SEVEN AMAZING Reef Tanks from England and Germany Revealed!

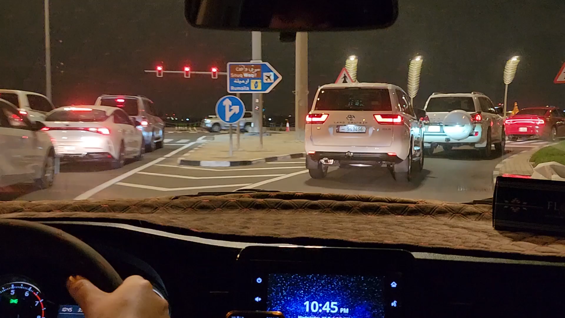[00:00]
driving under the night sky on my way to Hamad Airport,
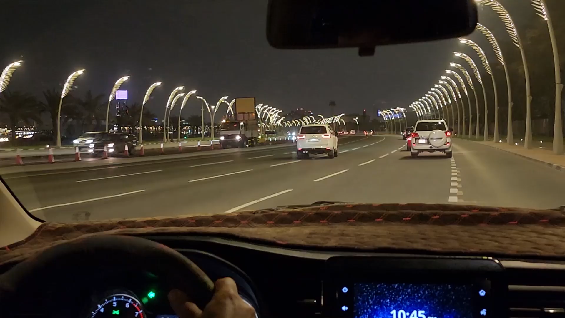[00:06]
I can't help but admire the beauty of the palm frond streetlights that decorate the road so elegantly.
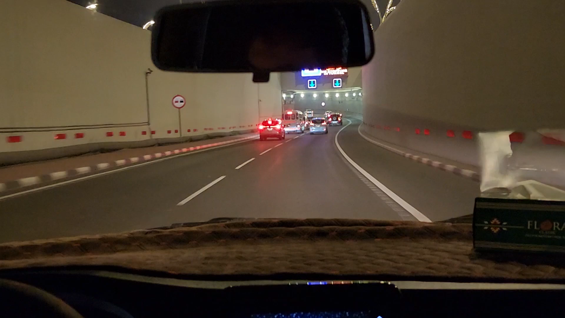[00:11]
The corniche leads us to a tunnel, as you can see in the horizon, a nice surprise.
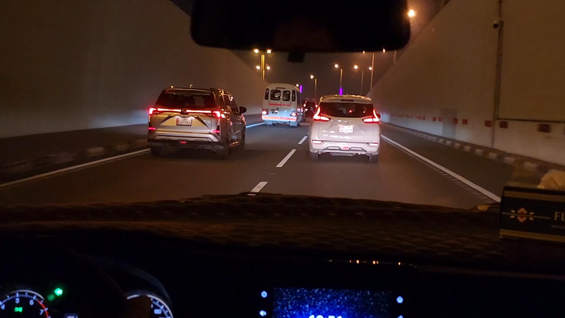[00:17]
What I admire most about this roadway is the highway streetlights,
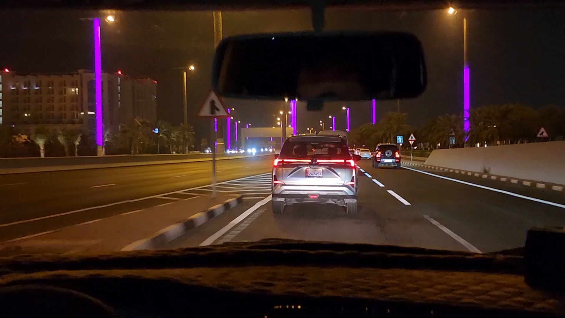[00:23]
where these lights are beautifully illuminated and will shift colors, but not tonight. These beautiful lights lead us to the roadway that guide us to the airport. You have to love reefing. Join me on this epic journey as I visit two amazing countries,